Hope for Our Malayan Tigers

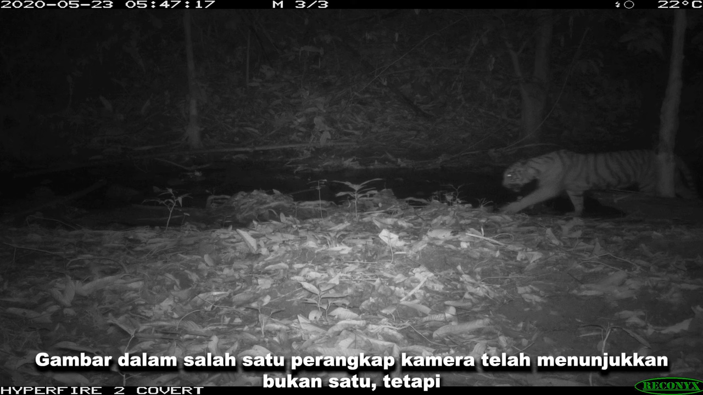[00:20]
Camera trap footage revealed not one, but four million tigers, likely to be a female and a three cubs, estimated to be between one and a half and two years old.
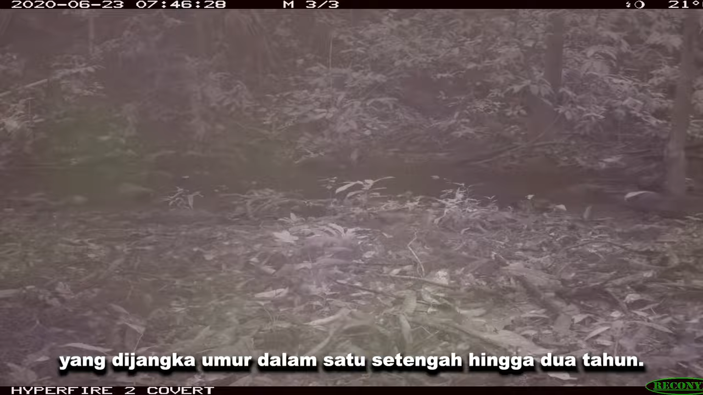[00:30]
A second set of images captured a month later also revealed a female tiger and three cubs.